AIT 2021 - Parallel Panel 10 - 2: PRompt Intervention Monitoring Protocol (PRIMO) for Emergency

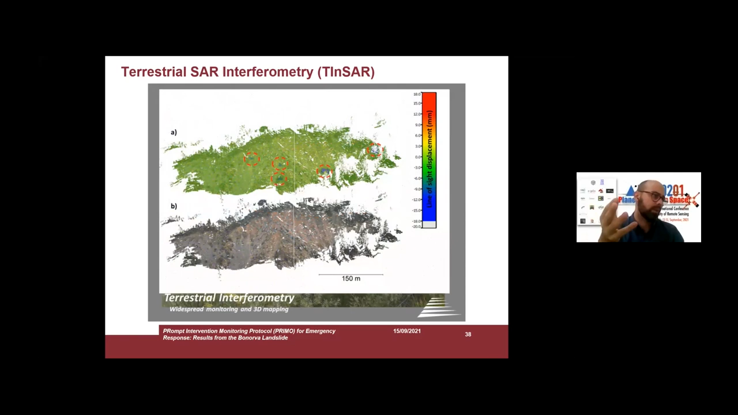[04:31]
we, we can extrapolate a map,
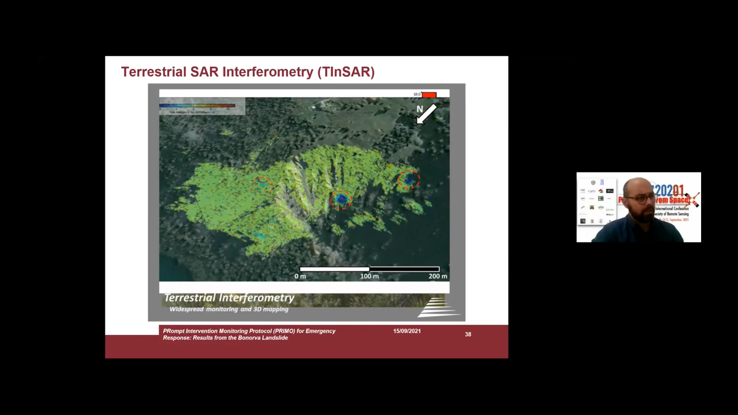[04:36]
we can create a map, a displacement map, and for each pixel of this map, also in this case, we can extrapolate some, some time series of displacement or velocity, like in the, in the case here, you can see here.
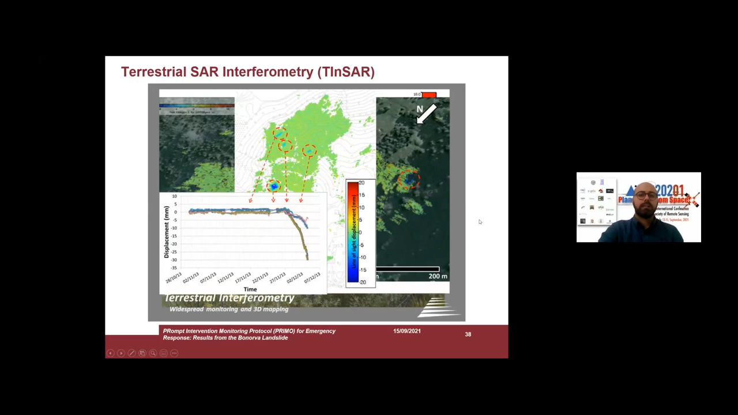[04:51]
Uh, this is very important, especially in emergency condition, because we can, uh, also set a kind of early warning system based,